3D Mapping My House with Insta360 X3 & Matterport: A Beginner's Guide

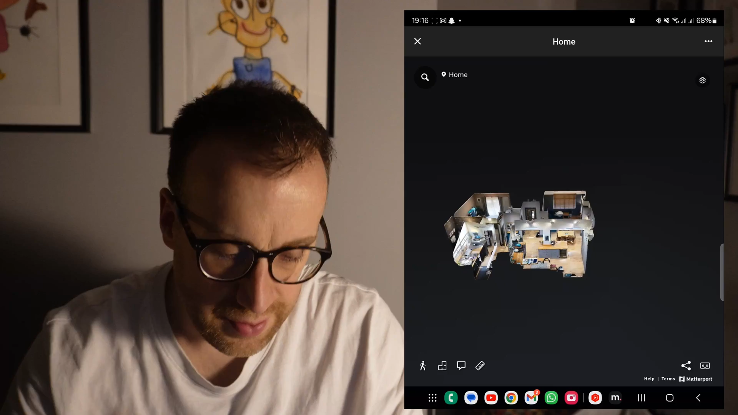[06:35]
Okay, so we're inside the actual view now, and it looks brilliant.
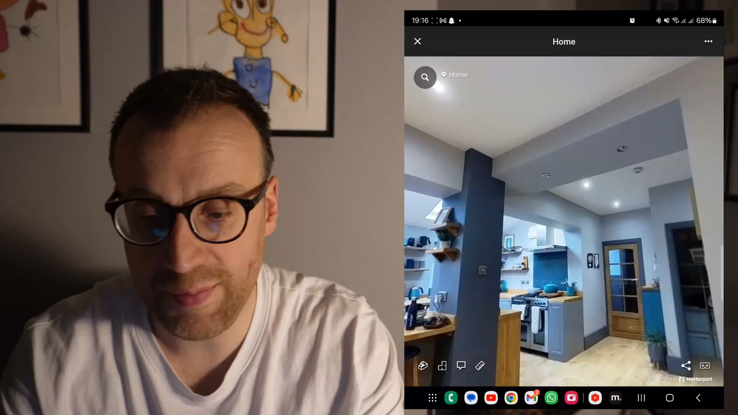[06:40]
So you can see there it's picked up everything from that first shot. If I press down here, there's different views I can look at. So I've got kind of a zoomed out look,
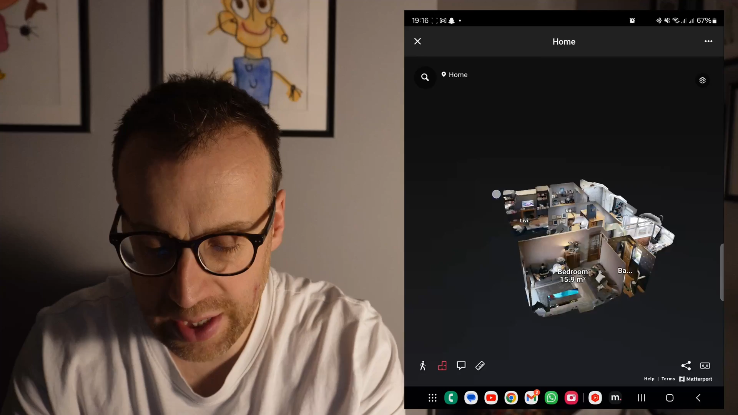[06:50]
and you can rotate around there, zoom in, kind of a bird's eye view of the actual floor plan, which is great. You can also see as well that it's got the measurements of the actual room space.